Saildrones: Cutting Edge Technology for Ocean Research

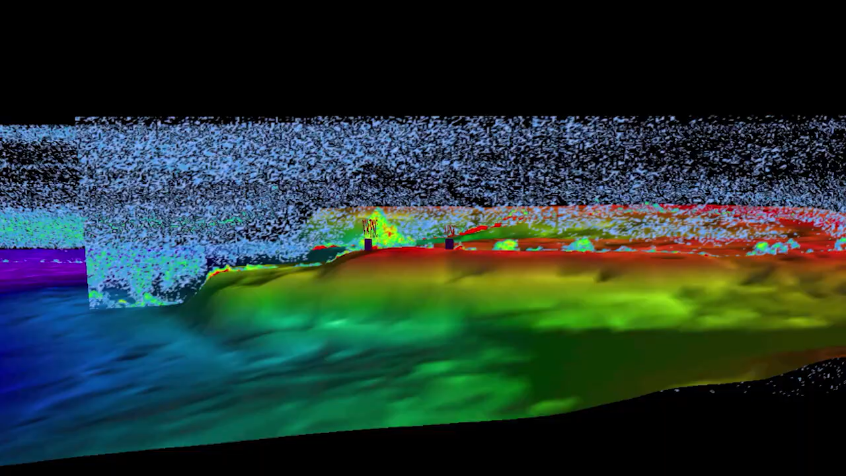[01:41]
an instrument which bounces sound waves off the backs of fish, allowing the sail drone to record the abundance of fish in a given area.